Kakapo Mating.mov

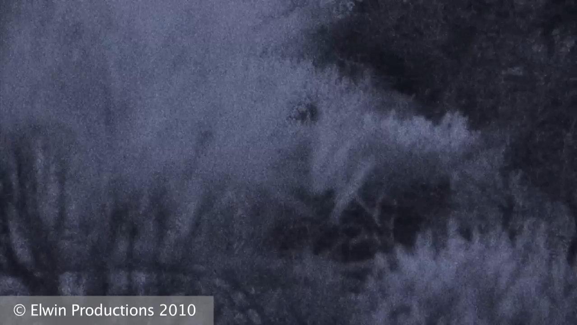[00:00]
The mystery of kākāpō mating is revealed. The female's head is just visible through the scrub,